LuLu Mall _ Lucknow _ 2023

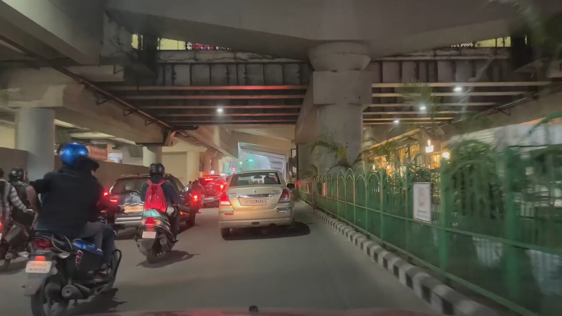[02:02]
यह हमारा केडी सिंग बाबु स्टेडियम का मेट्रो स्टेशन कितना सही
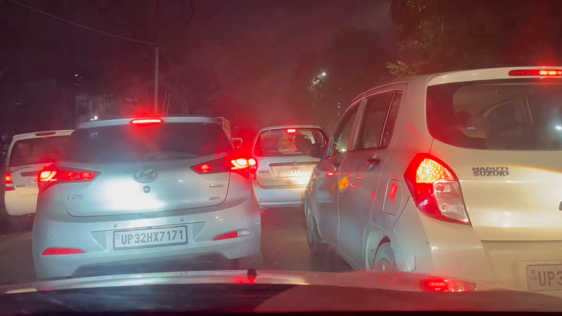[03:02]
और यह जो ट्राफिक है इस वक्त यह तक्रिबन तक्रिबन आधे किलोमेटर दूर तक ही ट्राफिक है ऐसे ही गाडिया एक के उपर ह हुए है
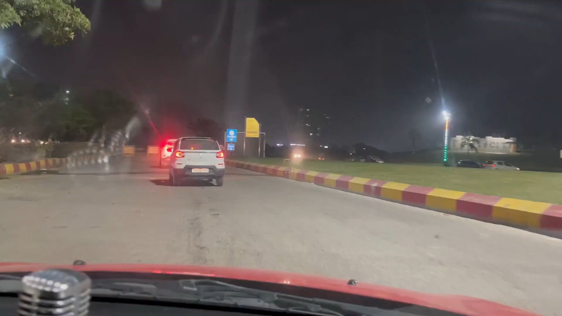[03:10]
और यह आ गए हम लोग लूलू मॉल की तरफ